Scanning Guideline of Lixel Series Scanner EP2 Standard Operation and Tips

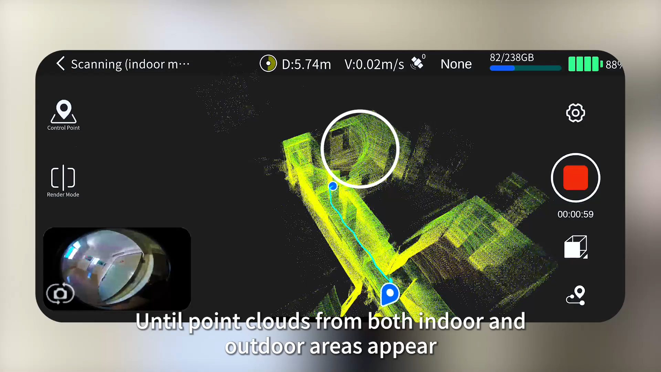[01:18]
until point clouds from both indoor and outdoor areas appear then slowly walk through sideways if doors are not open